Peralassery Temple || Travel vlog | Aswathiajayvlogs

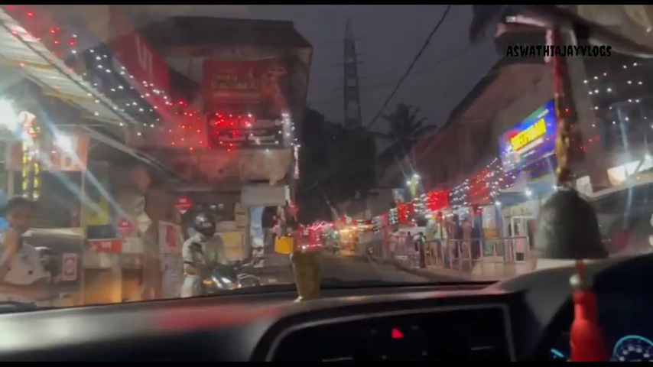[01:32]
അങ്ങനെ നമ്മൾ പോകുന്ന വഴിക്ക് തന്നെ ഒത്തിരി ലൈറ്റ്സും കാര്യങ്ങളൊക്കെ സെറ്റ് ചെയ്തിട്ടുണ്ട്.
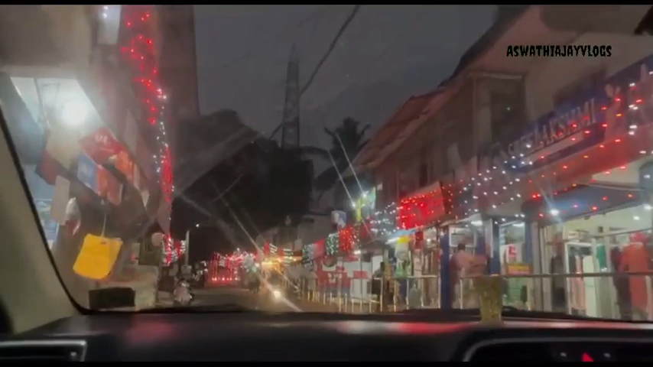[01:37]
അപ്പോൾ ഉത്സവം നടന്നുകൊണ്ടിരിക്കുകയാണോ അല്ലെങ്കിൽ കഴിഞ്ഞതാണോ ഇനി വരാനുള്ളതാണോ എന്നൊന്നും അറിയത്തില്ല കേട്ടോ.
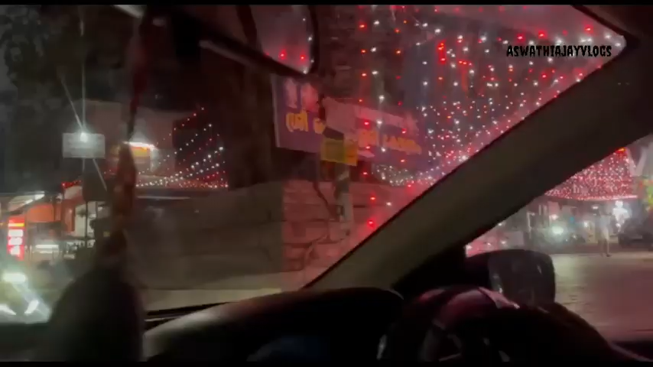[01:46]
കണ്ണൂരിലെ ഏറ്റവും പ്രസിദ്ധമായ ക്ഷേത്രങ്ങളിലൊന്നായ പെർലശ്ശേരി ക്ഷേത്രത്തിലേക്കാണ് നമ്മളിപ്പോൾ പോകുന്നത്.
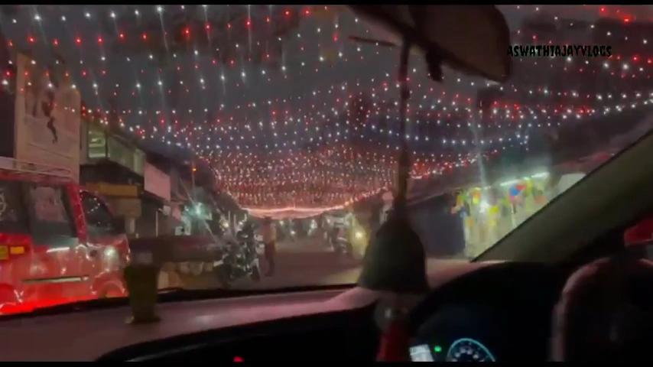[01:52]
അപ്പോൾ ഇതുവരെ കാണാത്തവർക്കാണെങ്കിൽ അതൊരു നല്ല കാഴ്ച തന്നെയായിരിക്കും.
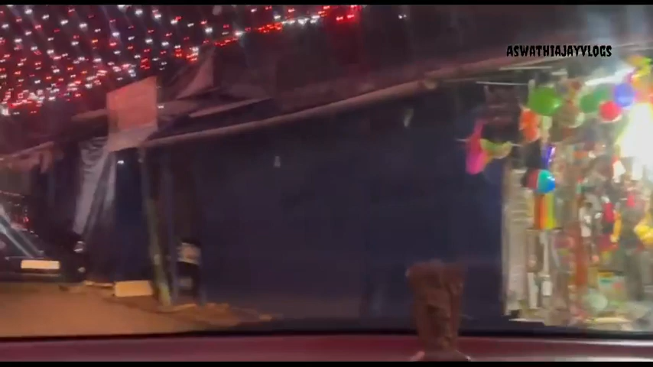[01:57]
അപ്പോൾ പെർലശ്ശേരി അമ്പലത്തിലേക്ക് പോകുന്ന റോഡാണിത് കേട്ടോ. കണ്ണൂർ ബസ് സ്റ്റാൻഡിൽ നിന്ന് ഏതാണ്ട് ഒരു 14 കിലോമീറ്ററോളം വരും.
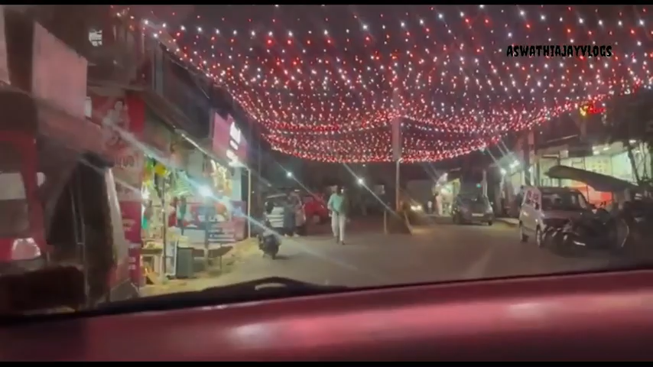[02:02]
തലശ്ശേരിയിൽ നിന്നും ഏതാണ്ട് ഒരു 16 to 14 കിലോമീറ്ററാണ് ദൂരം വരുന്നത് കേട്ടോ.
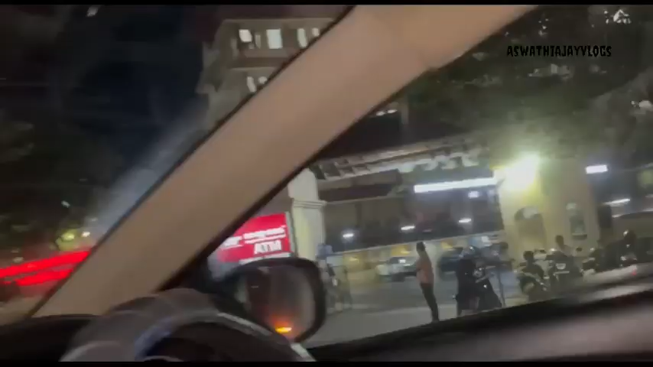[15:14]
അപ്പോൾ നമ്മളിപ്പോൾ തലശ്ശേരി കൊടുവള്ളി കോപ്പറേറ്റീവ് ഹോസ്പിറ്റലിൻ്റെ അവിടെയാണ്.
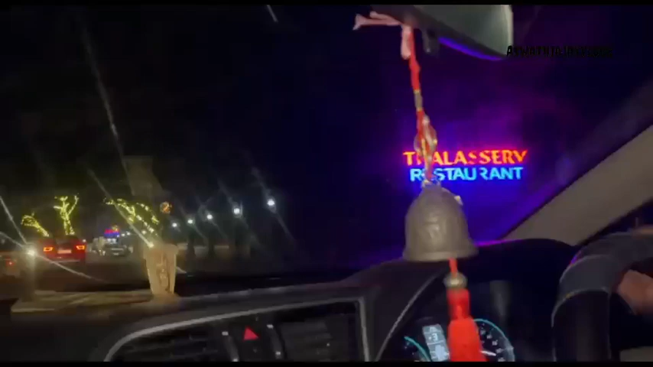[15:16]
അപ്പോൾ നിങ്ങളൊരു വിനോദസഞ്ചാരിയൊക്കെ ആണെങ്കിൽ തീർച്ചയായും എത്തിച്ചേരേണ്ട ഒരു